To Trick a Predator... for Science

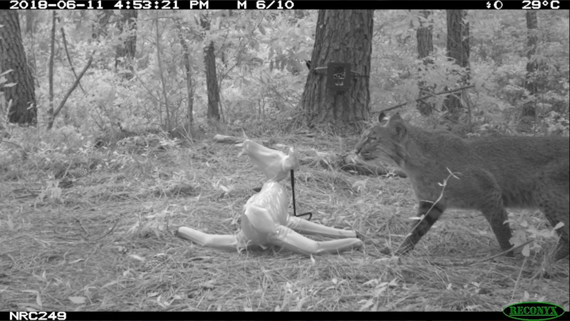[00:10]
Here I'm going to use a unique experiment to investigate this question and I think the results will surprise you.
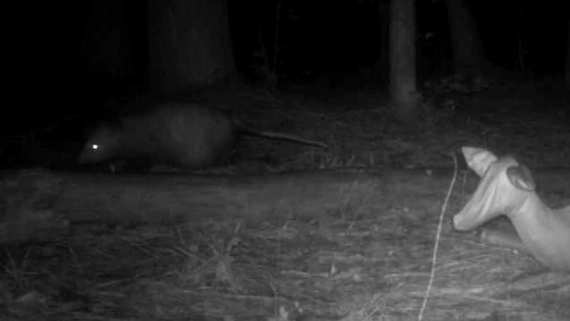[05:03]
I was thinking the possums might be a species that would attack this thing because they're pretty stupid.
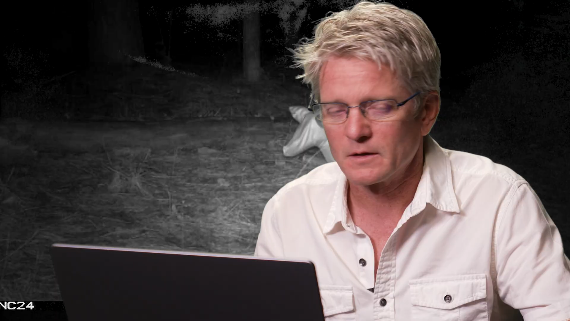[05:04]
Peering in from the side. Here he comes. Here he comes. Walking up slowly.
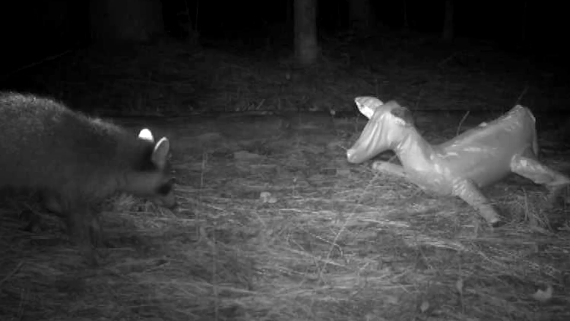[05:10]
He is not sure what to think. Nose to nose. What's he, oh, what's he gonna do? No, that's it. I thought he was gonna box it or something like that. But he just walked by. Raccoons are, raccoons are pretty smart.
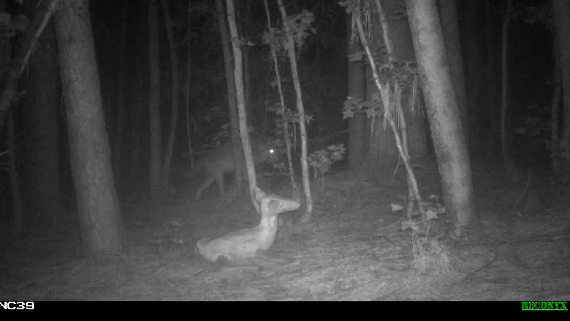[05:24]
Oh, coyote. He's just cruising right by in the rain, in the background.
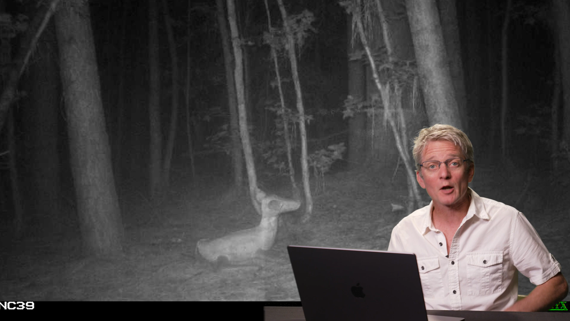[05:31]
So we had our first coyote. In this case, it cruised right behind. Uh, didn't seem to notice it. Uh, I don't know if he saw it and knew it wasn't a, um, a real fawn. Or if he didn't even notice it at all, it was raining. So it may have washed away the scent already. Oh, there's a mama and a fawn.